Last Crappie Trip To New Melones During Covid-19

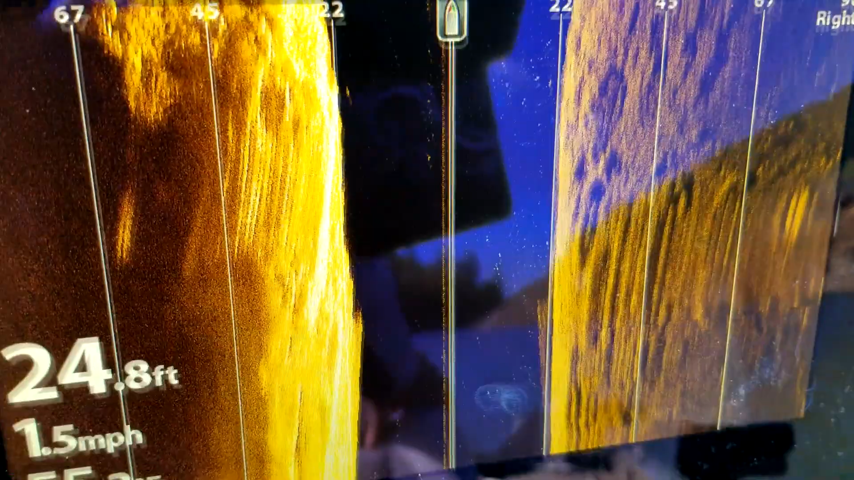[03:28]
On screen: depth 24.8 ft, speed 1.5 mph
We're still searching. Now he has the trolling motor down.
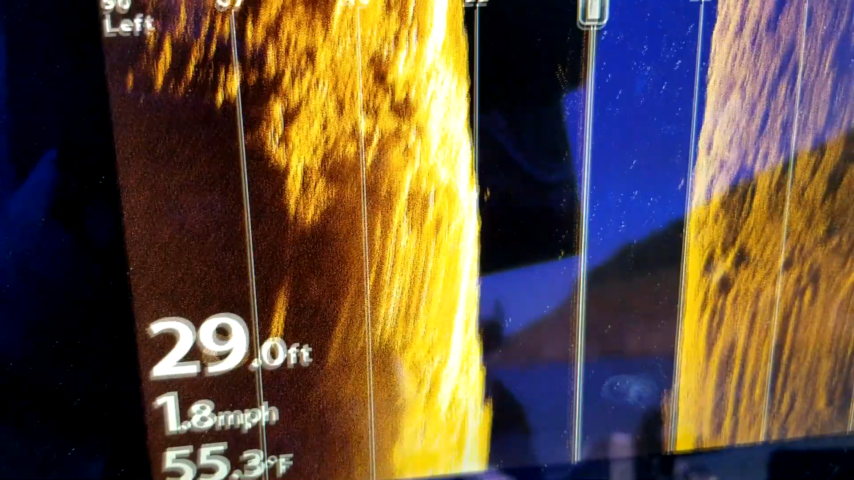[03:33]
On screen: depth 29.0 ft, water 55.3°F, speed 1.8 mph
He's going like 1.6, 1.7 miles. Water depth 55.
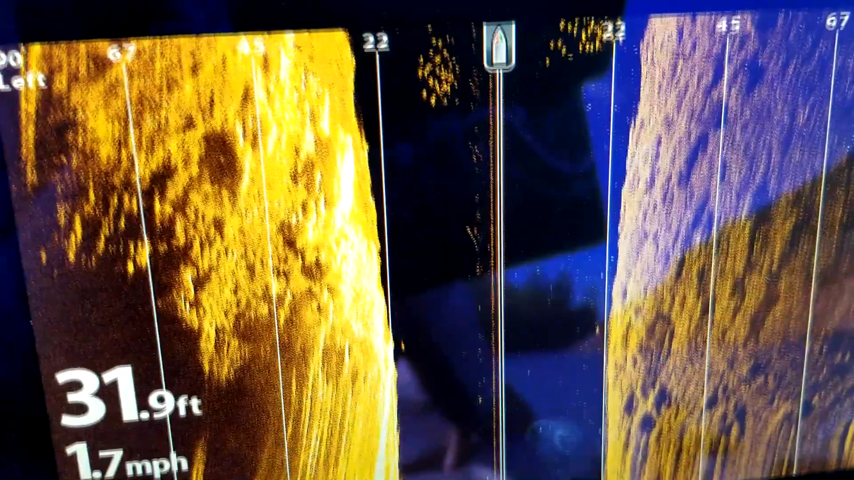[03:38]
On screen: depth 31.9 ft, speed 1.7 mph
We're at 30 feet. Here it is. That's how you see the school right on top of him.
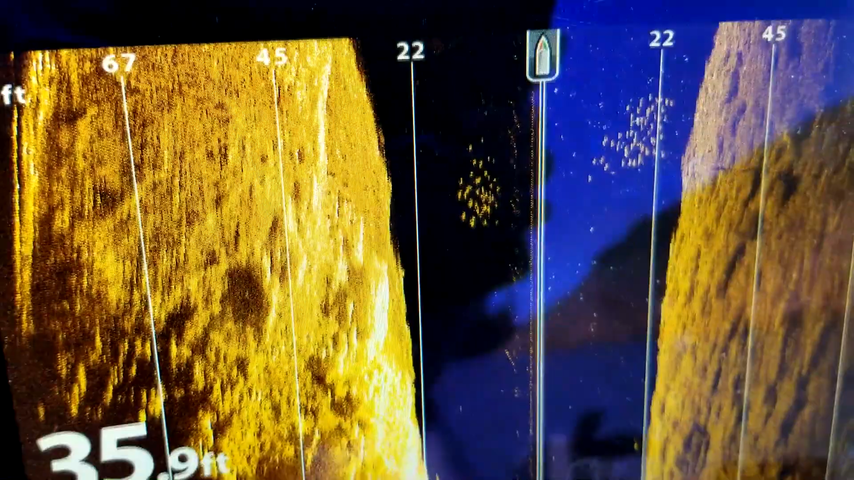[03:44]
On screen: depth 35.9 ft
That's what they look like. Oh, I can't see that one.
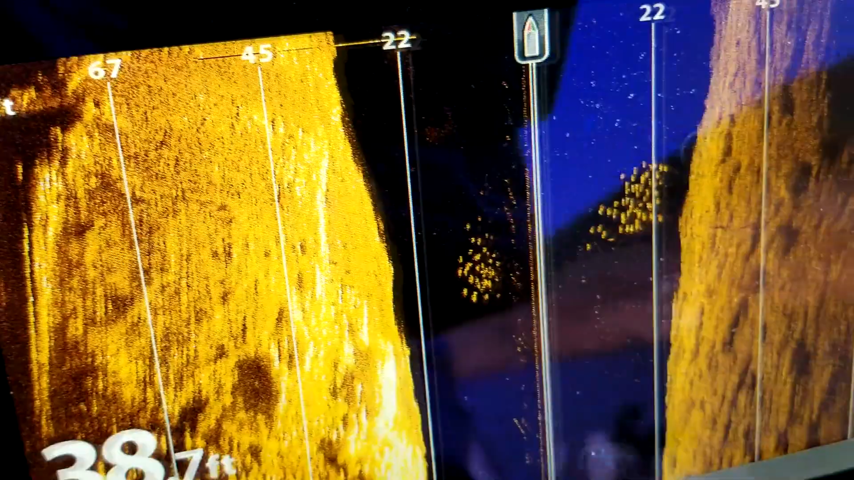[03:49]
Right there, they're right on there. So let's fish.